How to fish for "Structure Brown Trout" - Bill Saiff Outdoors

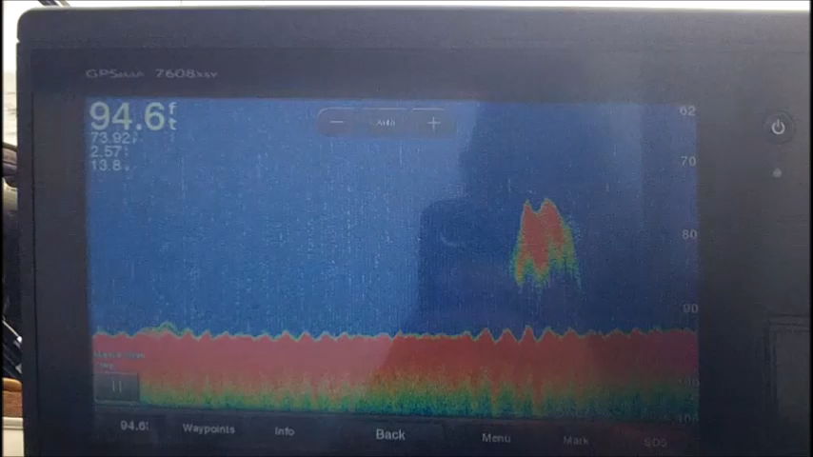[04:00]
On screen: depth 94.6 ft
We've been trying to hold 85, and you can see here in the upper left corner we're at 94 feet right here, but this is what we're looking for.
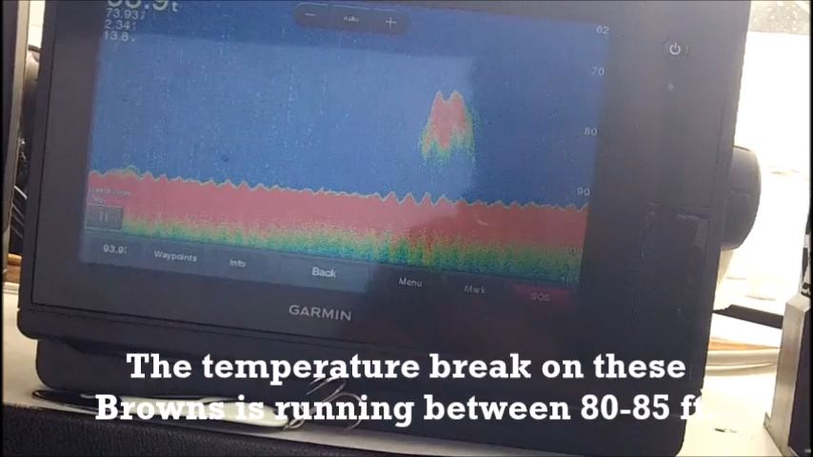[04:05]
That temperature, we dropped our probe,
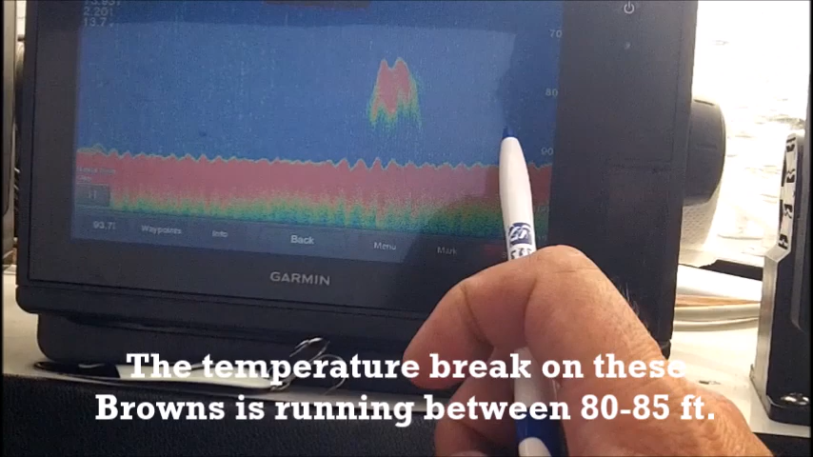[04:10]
and we found out that our temperature is right down here at about 85 feet, 80, 85 feet,
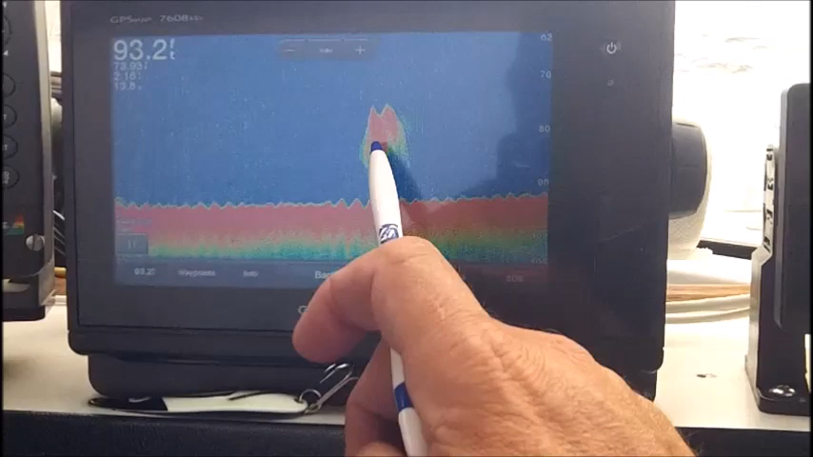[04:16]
and here's this bait right here at 80, and you can see right here on the edge that bait coming through.
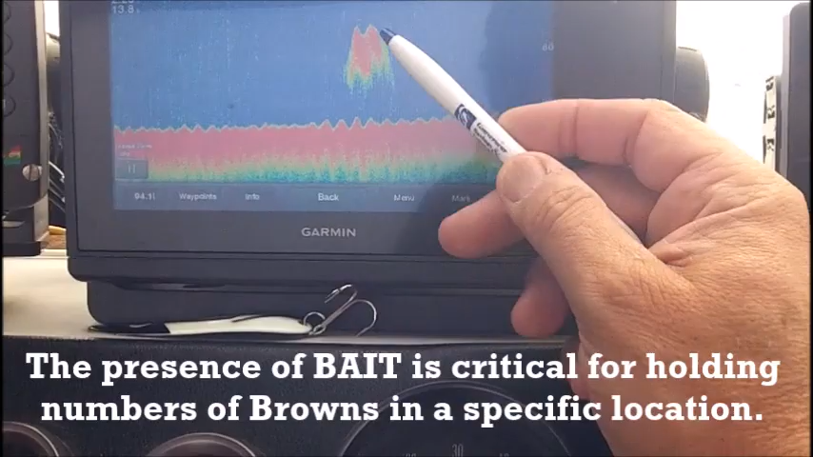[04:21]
Now, it's rallied pretty good because the bait's orange right here.
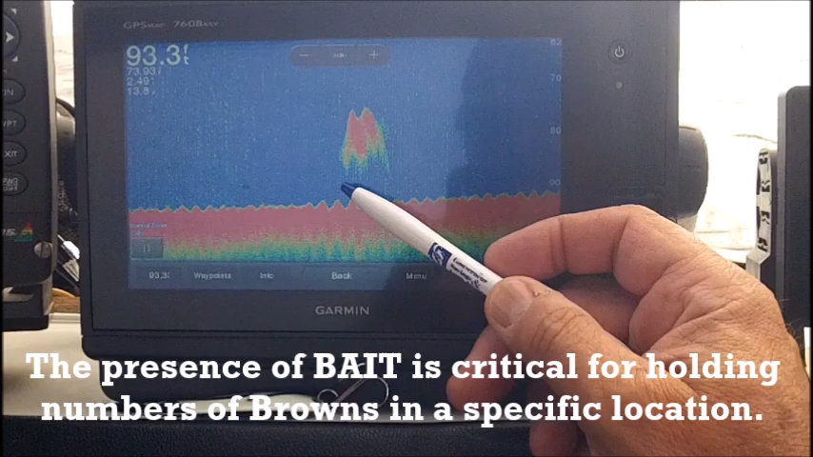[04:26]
I'm not seeing fish that are stratified around it right now on the Garmin,
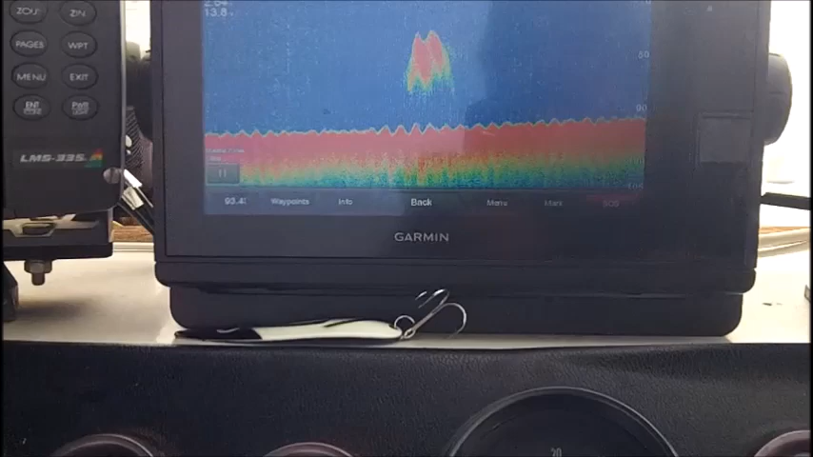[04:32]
but as we move along here, we've been seeing browns coming up off the bottom and working right into that.
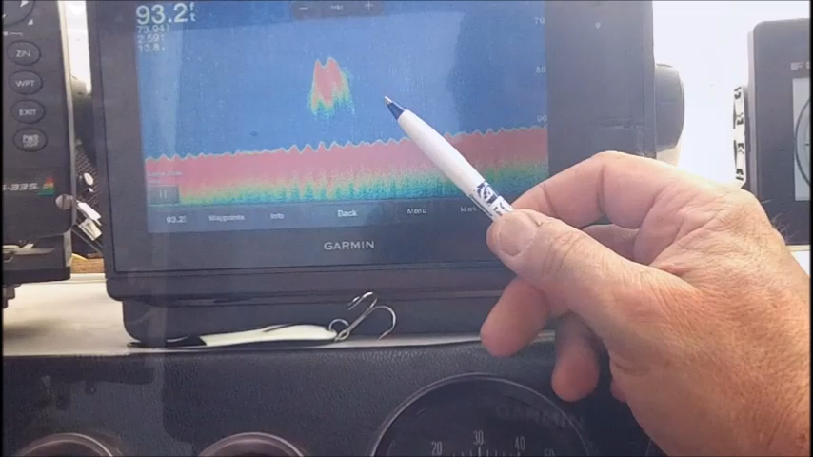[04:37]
Perfect example of these structure browns coming in on the edge.
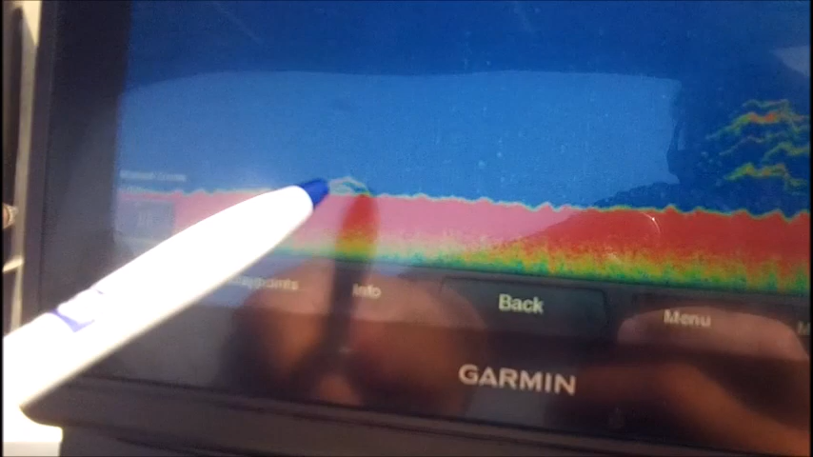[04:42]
You can see some right here that are packed right in on bottom, but then as we move right here, you can see the 90 foot and 75,
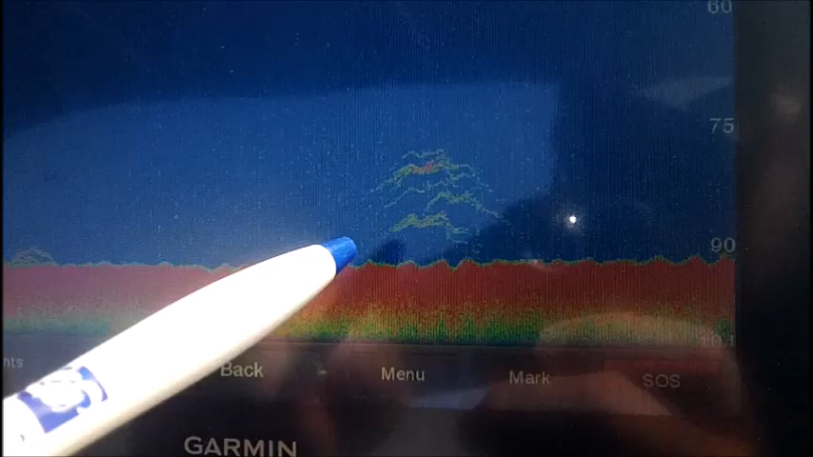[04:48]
and they're sandwiched right there between 75 and 90.